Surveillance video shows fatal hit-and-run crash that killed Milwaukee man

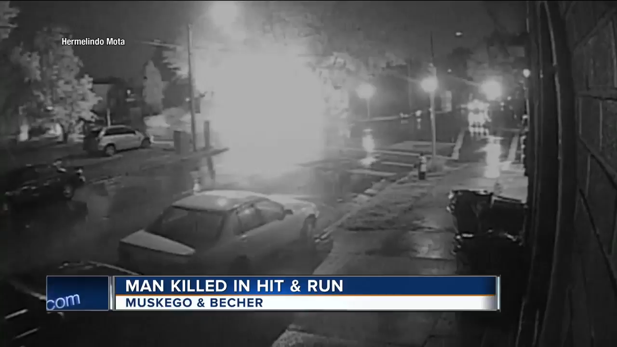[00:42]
An unassuming driver obeys the green light, only to be sent flying across the intersection of Muskego and Beecher. A surveillance camera perched high captures the fiery impact after a reckless driver blows through a red light. After they hit the car, their car kind of spun out and they left on foot.